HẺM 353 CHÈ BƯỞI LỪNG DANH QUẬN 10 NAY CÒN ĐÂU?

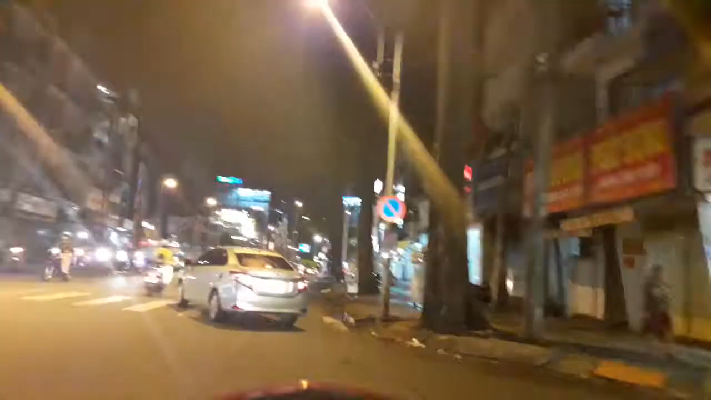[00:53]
Ok, chúng ta sẽ bắt đầu đi đến quán 353 Lê Hồng Phong ăn chè Bưởi. Đấy, phía trước mặt cả nhà đó là ngã 7 của Lý Thái Tổ. Ngã 7 Lý Thái Tổ. Ở ngã 7 Lý Thái Tổ thì không như ngã 6 ngay chỗ An Dương Vương, tượng An Dương Vương với cột bô xít.
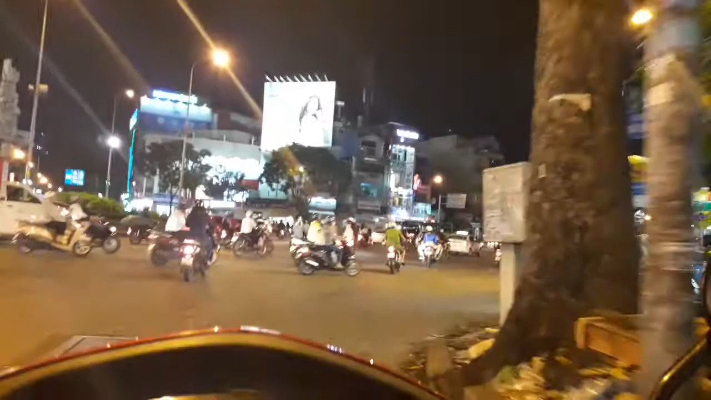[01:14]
Thì đây là một cái tượng mà khó nhìn hơn, khó nhìn ra hơn. Nó hơi trừu tượng chút. 525 Lê Hồng Phong. Mà bây giờ là số đang xuống đây.
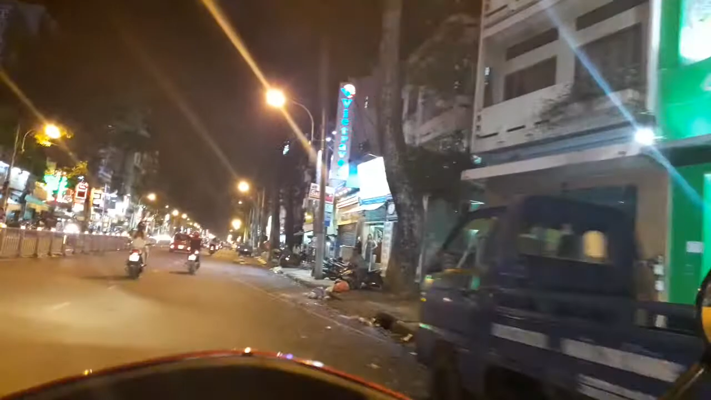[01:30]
Mình tìm là 352. Cái số nãy là 525, 520 Lê Hồng Phong. 49 mấy. Rồi, ok. Và cái quán chè này thì nó mở từ khoảng 7 giờ cho đến 21 giờ. 7 giờ là 7 giờ tối á. 2 tiếng chè Bưởi. Đây có chuyển phát nhanh Tô Châu. Ở phía bên phải có một cái wedding
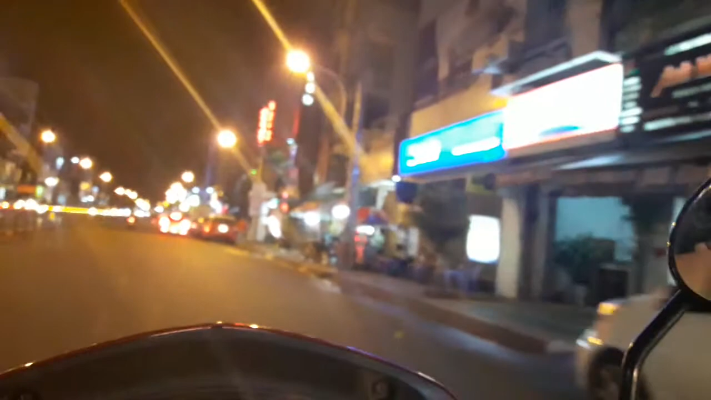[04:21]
Ở đây thì cũng có một số những cái quán, quán lề đường. Ôi, ở đây Lý Hương thấy mấy cô cậu học sinh đi bộ nhiều thế. Hẻm 331, bên trên kia là hẻm 353. Ấy, còn phía bên đây nè, bên phía bên phải, bây giờ ở phía bên bên phải là một cái công trình giáo xứ Thánh Paulo. Wow.